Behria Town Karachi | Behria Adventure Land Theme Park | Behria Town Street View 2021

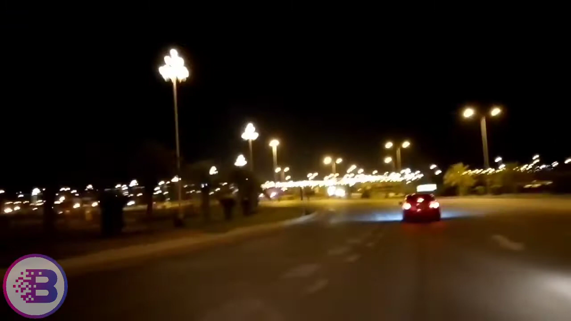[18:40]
इस सब के बाद हमारा था वापसी का सफ़र और 11 बजे की टाइमिंग होती है कि ये बहरिया जो है बंद हो जाता है और तमाम लाइट्स वगैरह भी ऑफ हो गई थी, तो उसके बाद हमने अपना वापसी का सफ़र स्टार्ट किया।
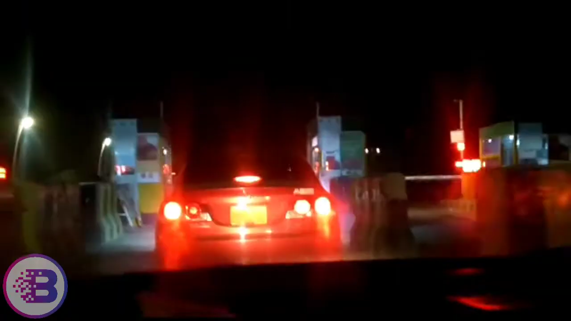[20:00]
सारे दिन की पिकनिक के बाद अब हमारा था वापसी का सफ़र।